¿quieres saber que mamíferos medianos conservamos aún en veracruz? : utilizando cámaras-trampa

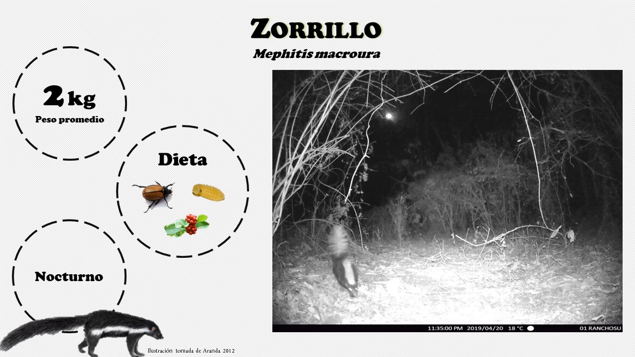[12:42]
Su alimentación es omnívora, siendo los invertebrados y las larvas el componente principal de su dieta. Suelen cavar sus madrigueras en forma de galerías subterráneas o bien utilizar huecos naturales como refugio. El mapache es un animal nocturno que se caracteriza por sus peculiares manchas negras que cubren sus ojos a manera de antifaz y su cola anillada. Llega a pesar entre 3 y 9 kilogramos. Se alimenta principalmente de ranas, crustáceos, peces, huevos e insectos. También llega a consumir algunos frutos y semillas. Estos animales están asociados a cuerpos de agua y ríos, por lo que suelen habitar cerca de estos.
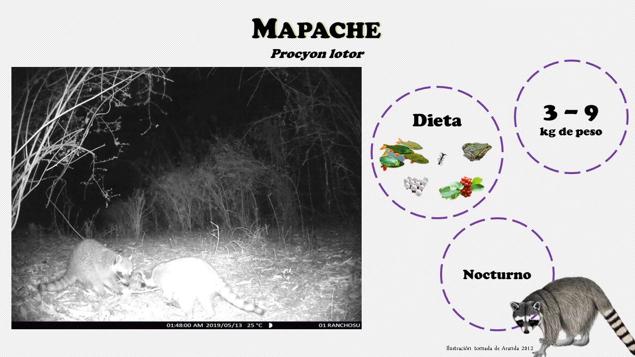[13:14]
Como dato curioso, los machos suelen ser solitarios mientras que las hembras forman grupos. El cabeza de viejo o también llamado viejo de monte es un mustélido diurno de talla mediana con un peso promedio de 5 kilogramos. Se caracteriza por su singular pelaje blanco en la cabeza. Su alimentación es omnívora, prefiriendo el consumo de frutas y pequeños vertebrados. Habita en los bosques tropicales. Este animal tiene la particularidad de moverse tanto en tierra como en los árboles.